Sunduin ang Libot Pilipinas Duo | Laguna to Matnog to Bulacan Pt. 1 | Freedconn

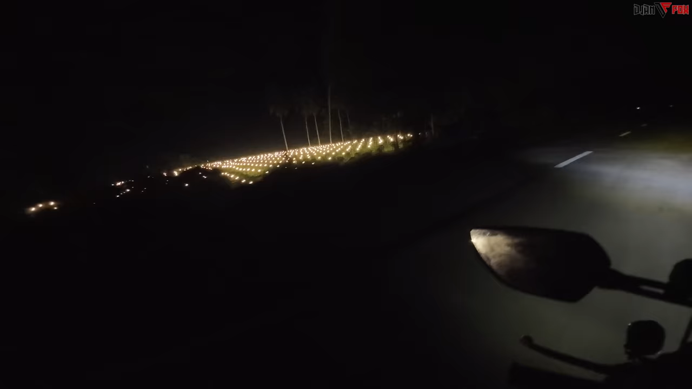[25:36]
nasa na ba ako ang ganda nun solid meron iba at iba rin talagang makikita pag umaga tsaka gabi pero syempre pag umaga mas kitang kita mo yung lahat ng nasa paligid pagka namang gabi ay yung may mga liwanag lang nakikita natin katulad nun di mo naman makikita ng umaga na ganun yun madami dami palang ginagawang kalsada rin dito
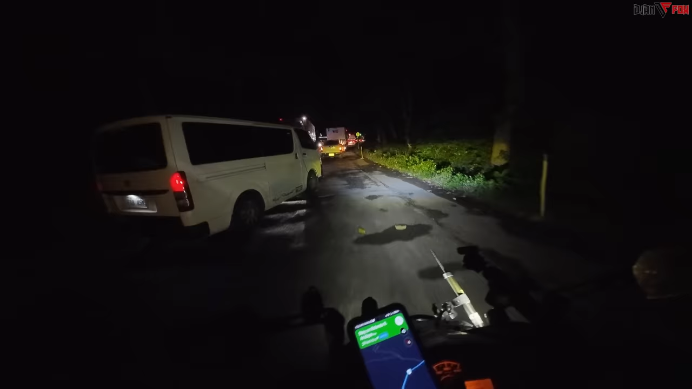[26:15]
ito camsur na nga atato ay aray ko ang dalim nun ah pinagigit na ako ng dalawang truck ito yung daan na lintik na yan masisira talaga magsmure ito sabunat ginagawa na yan thank you ah walang katapos ang tagtag pa rin dito uy walang nga mo uy
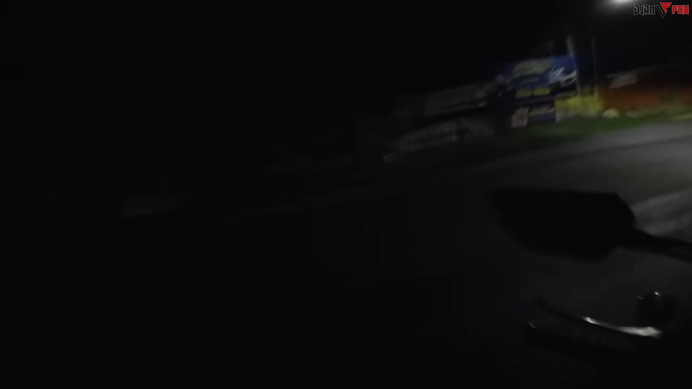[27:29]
pakana na tayo pupunta ng naga legaspi eto yung galing kami noon ng diet mas okay na dito maliwanag na caltex ayan dyan kami kumain noon napapunta kami ng katanduanes
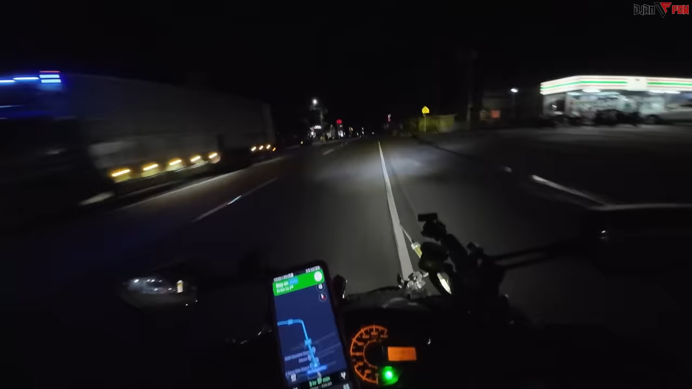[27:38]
marami pala matadaanan ng 7-eleven dun na lang makabili ng chocolate tsaka tsaka tsaka may matadaanan din ako mabibilhan ng nilagang itlog at saging bibili ako baon nalimutan ko kasing maglaga eh naba
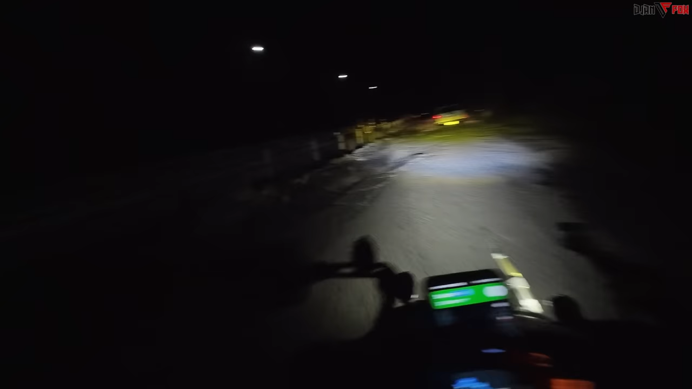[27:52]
bagong gawa yung tulay grabe na yung wasak ng ano rito ah palsada ito yung may nakalagyan na libmanan libmanan mahabangan na to rektahan na to tulay tulay tulay tulay oh habang tuwid nito ah daming kainan panibulaluhan ah
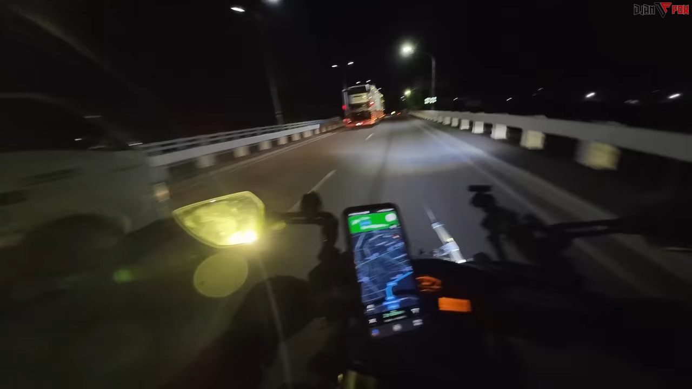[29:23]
naga naga naga naga naga kaliwa lagaspi derecho ang daming bago sa paningin ko rito one bar na lang pala si beastie makapagpagas na ulit bangko central lang pilipinas dito pa pala yan isa
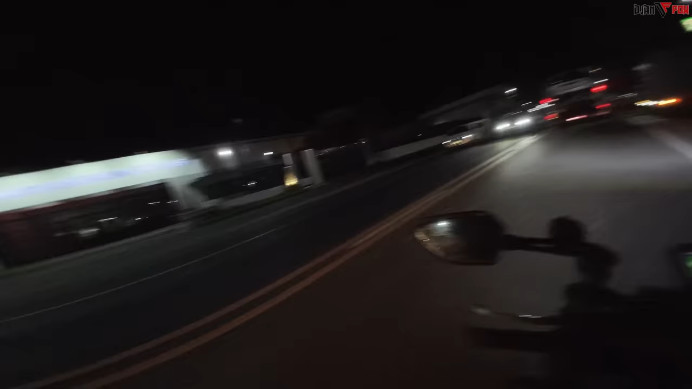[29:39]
dito pala sa naga
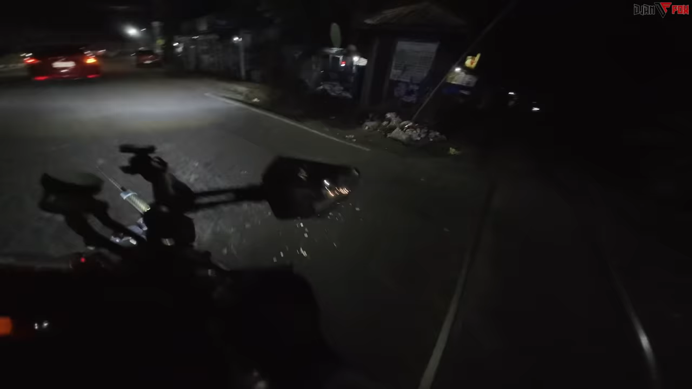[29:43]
ito pa pala release i-release pa pala rito parang ito pinakasentro ng naga
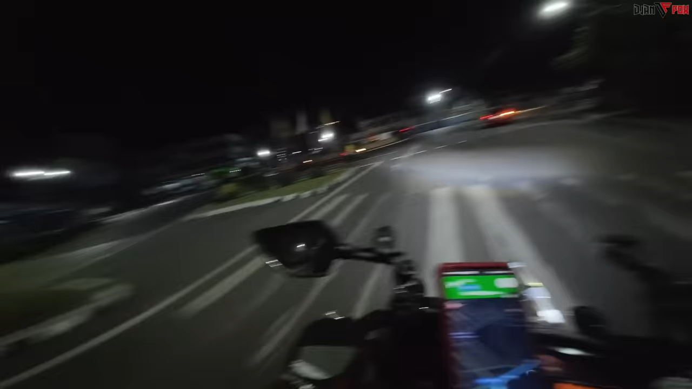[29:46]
pilgrim city of naga talagang iba na ang presyo ng gas dito nasa ano na
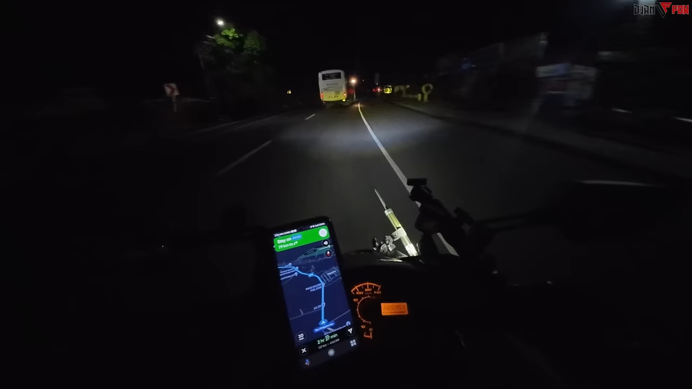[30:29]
check 316 dito na tayo sa albay meron pa tayong 86 kilometers 86 and eh 140 kilometers para marating natin yung destination nila boy p panirektahan na lang yung daan pero pagdating natin ng pamatnog sigurado panikurbadahan na ulit dito na tayo daraga albay pero di naman tayo papasok ng legaspi city direto na retso pa rin tayo pinapakanan na tayo
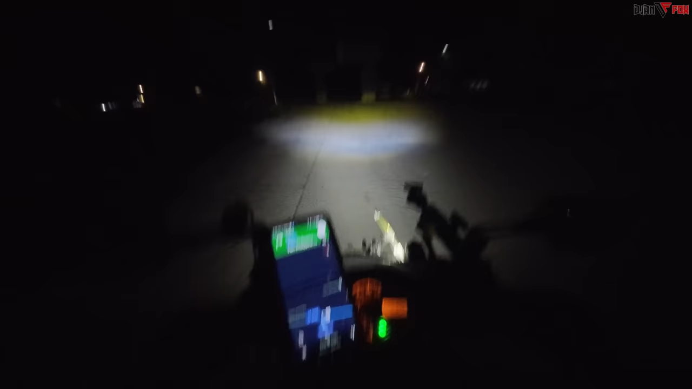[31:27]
gusan mo pa ako palulusotin parang pag tetrailin mo pa ata ako dun tabako ito daraga sorsogon ito
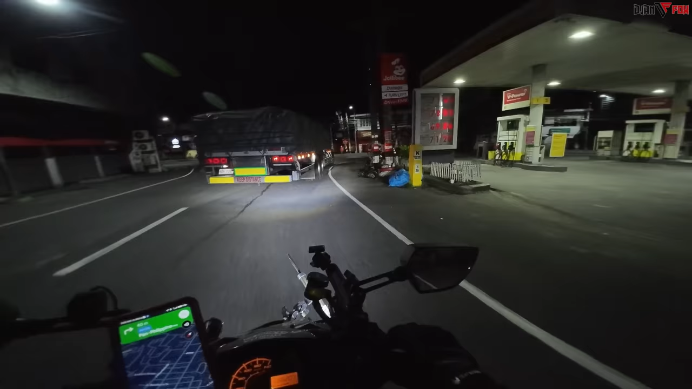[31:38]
na yung pakanan napapunta ng sorsogon
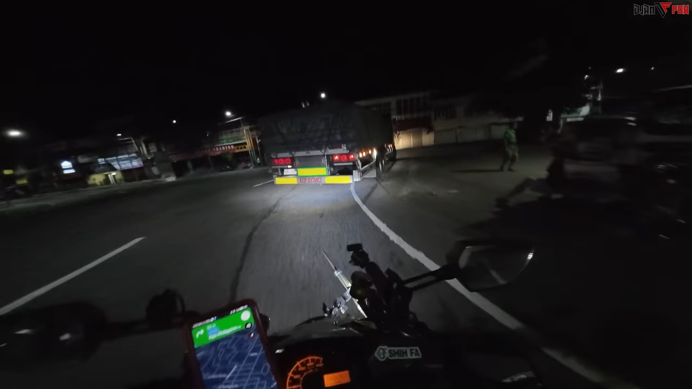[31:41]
kasabay ko tong truck na to mukhang pupunta ito ng matnog time check 4.15 ng madaling araw haabutin talaga ako ng liwanag nito energy ko 60% pag nakapag recharge ako mamaya itataas ulit ang energy ko gundal naman ng town hall nito kastila sorsogon ang liwanag ng town hall tapos kada poster meron laging ganito yung kulay pula kala mo tuloy merong star wars na espada napit na sorsogon city